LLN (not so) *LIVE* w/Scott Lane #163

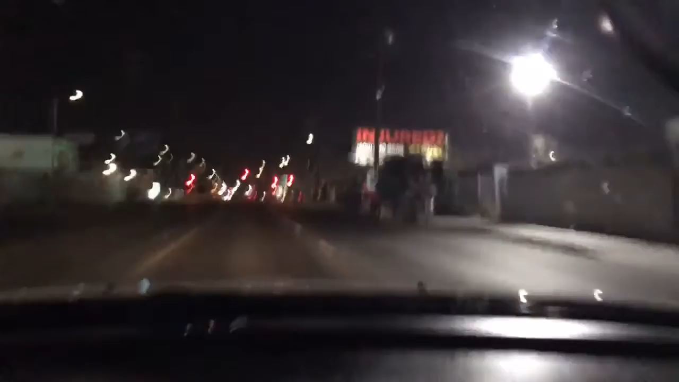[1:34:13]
I was just coming by to see if it's vehicle versus ped or what it is. So the fact that they do not have this intersection blocked, it's definitely not a vehicle, ped, fatal, anything like that. Oh, maybe it is. Is that a camera? What is that? Is that a guy on a bike or is that a camera? That's a guy with a bike. That's so funny.